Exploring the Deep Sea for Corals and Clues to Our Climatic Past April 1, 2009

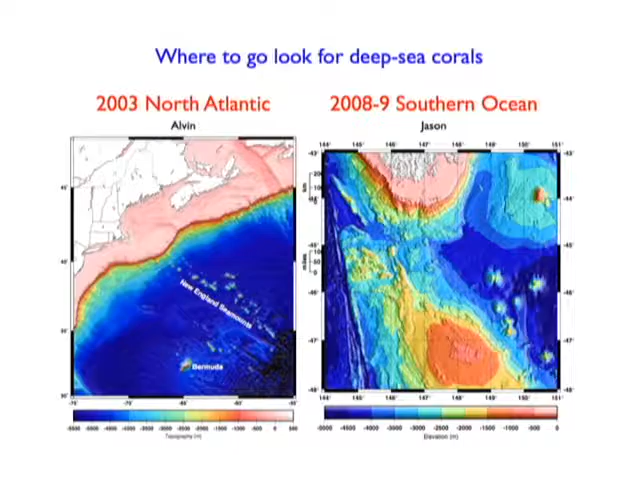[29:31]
The two places we've gone to look, you might imagine, are in North Atlantic and in the Southern Ocean. These are the two places where the water's coming down. We want to get a sense of what is happening at those key deep water formation regions. We went with Alvin in 2003 down into this seamount chain, the New England seamounts. Here are those glacial moraines I was talking about, otherwise known as Long Island and Cape Cod. And then just in the last, in December and January, unfortunately, over Christmas and New Year's, we went into the Southern Ocean. This is the tip of Tasmania. This one is actually blown up much more than this one.
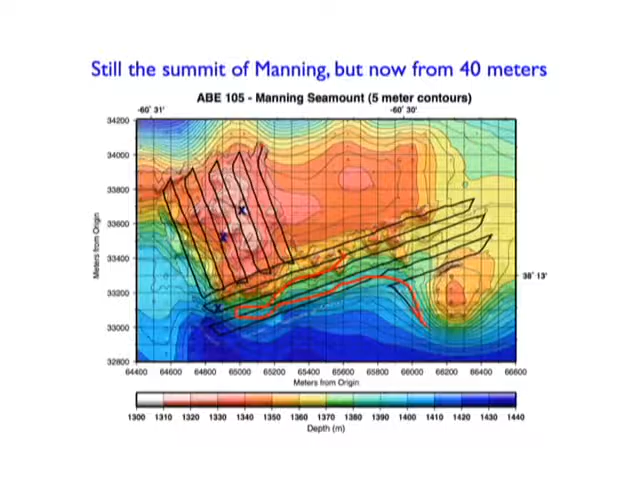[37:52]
And you don't have very far to swim before you start finding the little X's on the bottom. If you use the 5 meter high runs and put a photo mosaic together, this is what you see on the bottom.